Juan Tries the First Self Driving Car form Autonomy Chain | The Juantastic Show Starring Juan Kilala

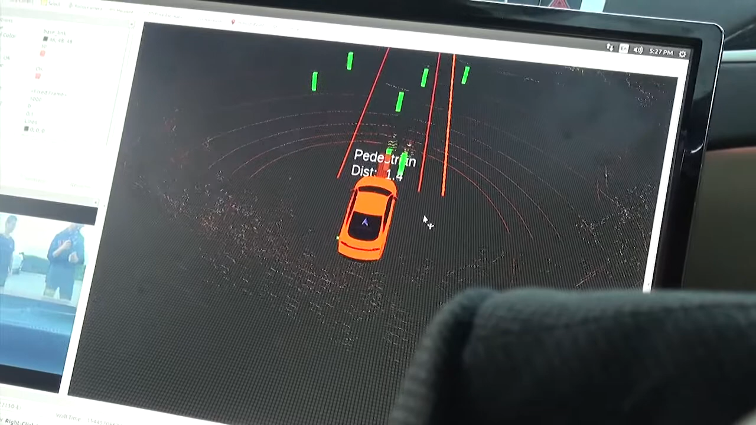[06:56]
Yeah. I think a hundred... No, 300 feet. So a hundred meters. Or 75 meters. Something like that. Yeah.
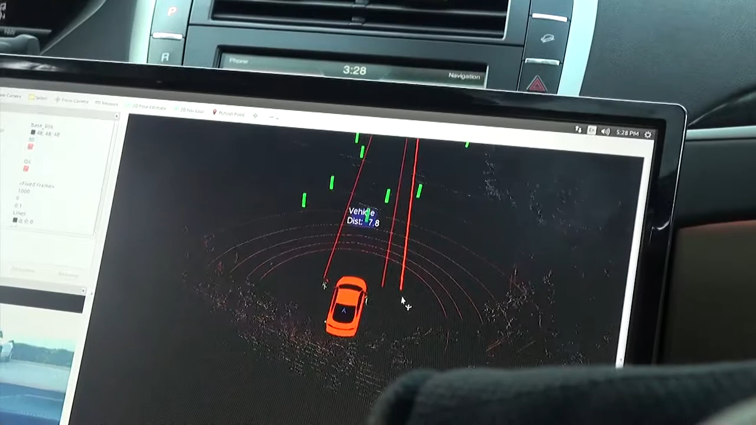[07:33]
And then this actually tells you 7.8. I'm pretty sure that's feet because that can't be meters. But that tells you as well, you know, there's a vehicle or...
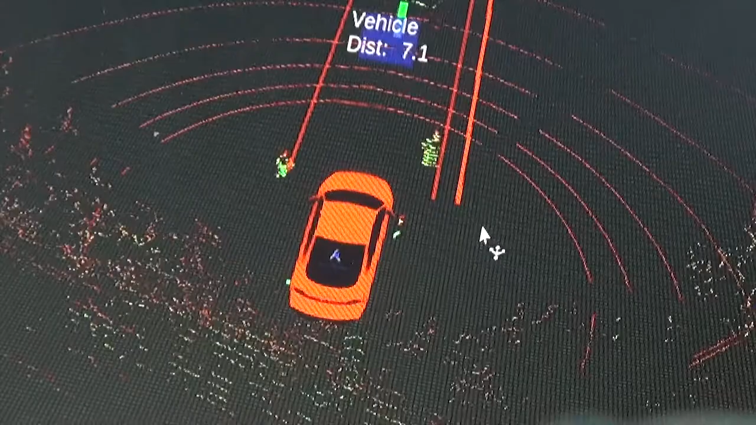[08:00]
Juan, you should say these. Yep. There's a pedestrian right here. And the radar is picking it up. Also a pedestrian right there. One of our cameramen right there. And it says... It shows the distance in feet.
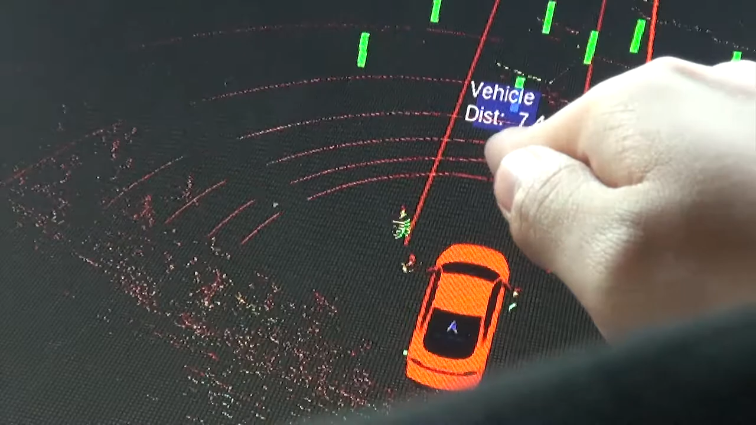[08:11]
And also labels other obstacles in front of us. Which is extremely... It's really cool. It's really cool.
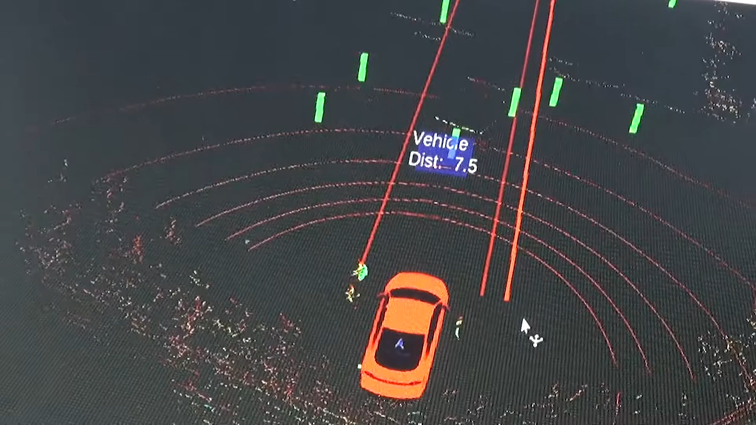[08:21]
You can zoom in a little bit if you want.
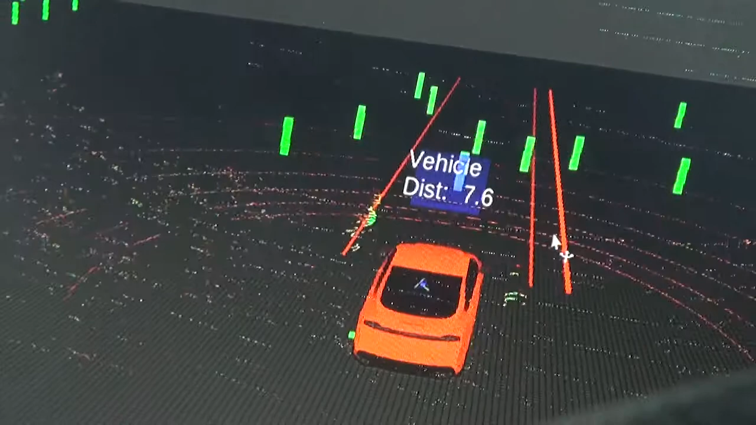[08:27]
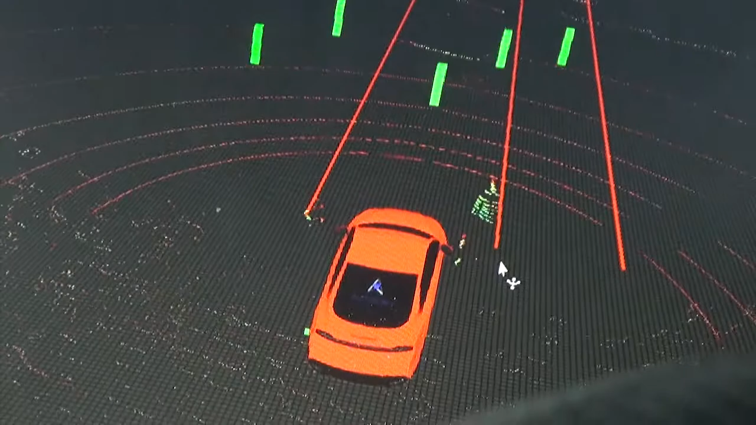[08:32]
That looks gross. That's so cool. And you can see how much you can see.
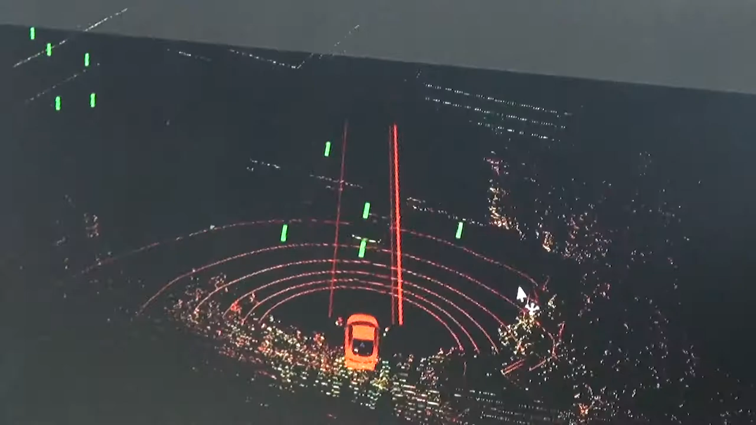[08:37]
Are there all the green, uh, markings people too?
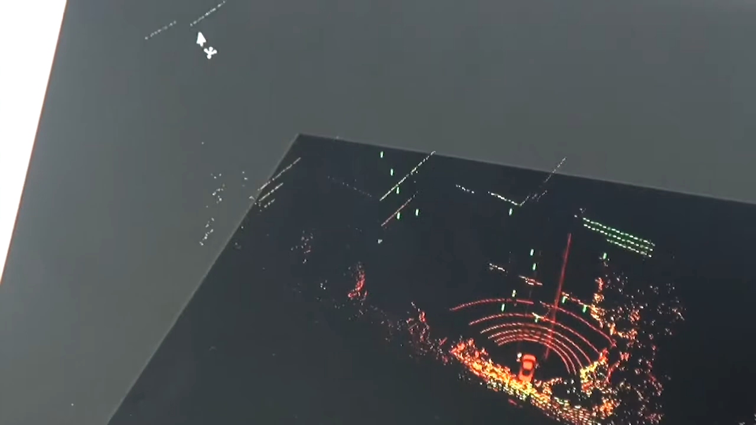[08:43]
Is that the main building? That's the biggest. Mm. Oh, that's the village? Yeah. Wow.
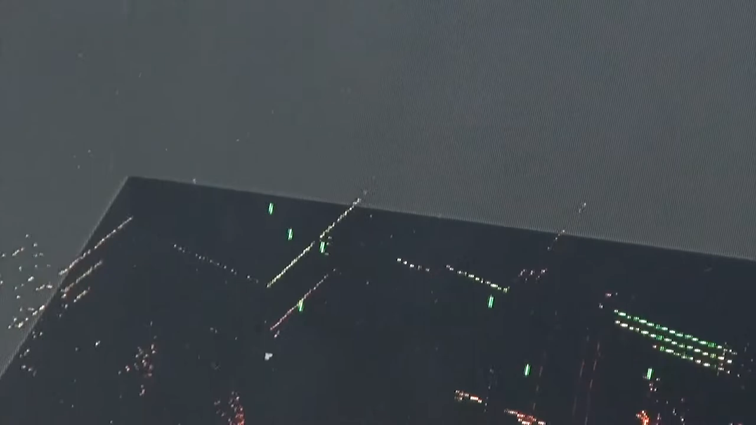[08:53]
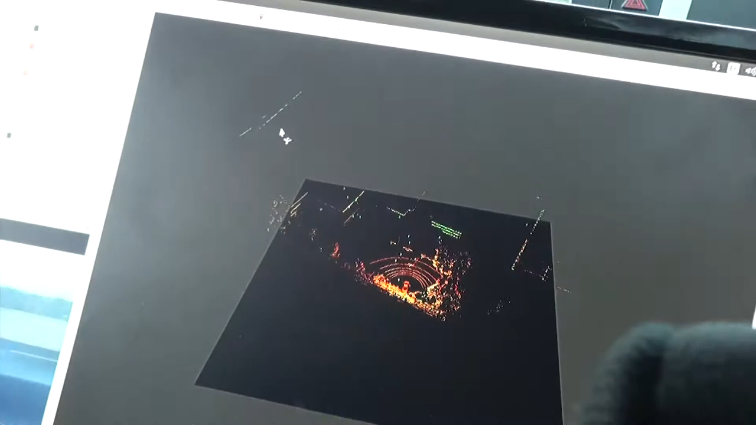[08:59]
So you can see how small he is over there?